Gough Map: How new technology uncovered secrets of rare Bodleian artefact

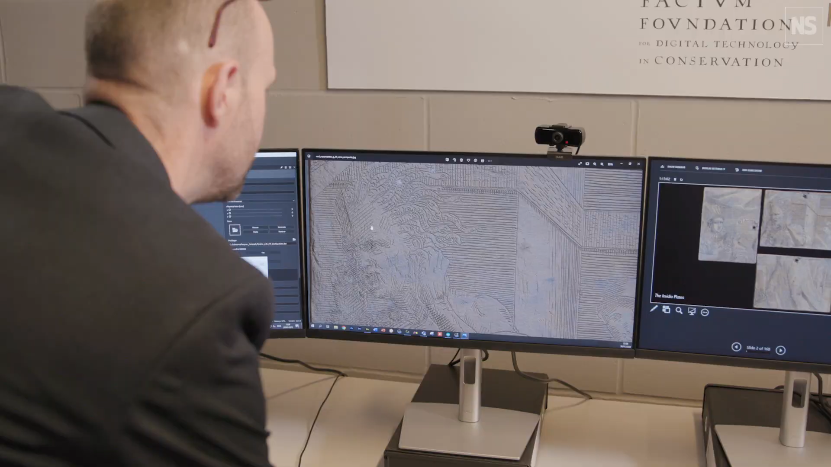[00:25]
This machine is a prototype machine.
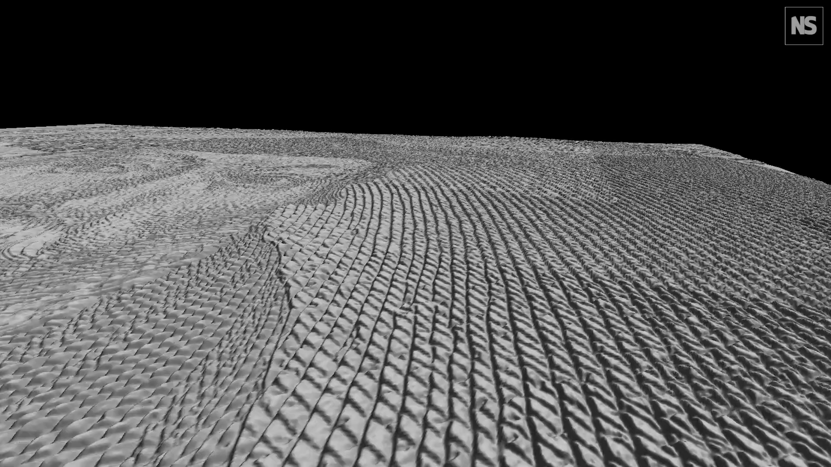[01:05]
the position of the light in those four source images and that's how it works out height information
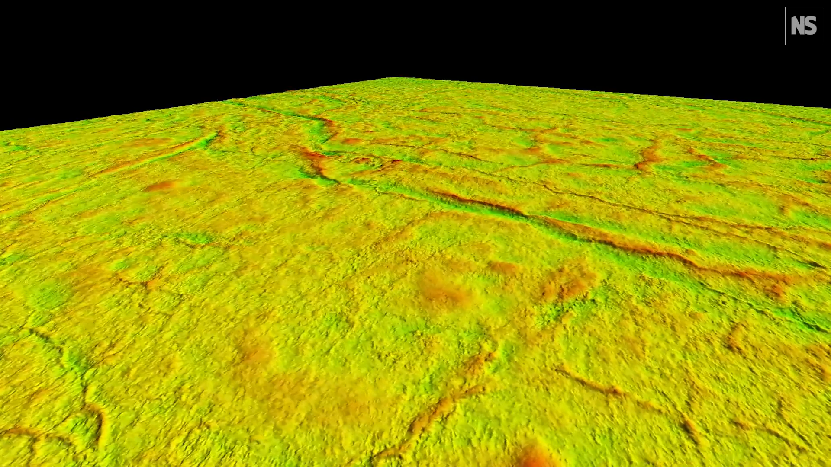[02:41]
we've used hyperspectral imagery, we've used multispectral imagery to bring out some of the things which we can't see with the naked eye. A lot of them are things like the place names which
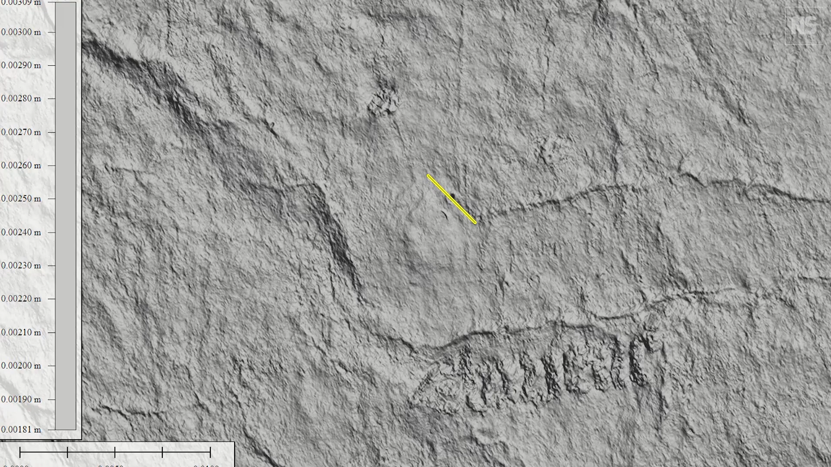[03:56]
Now they're tiny little things but the depth, the circumference, everything we can now measure that and that just all adds to the scientific background.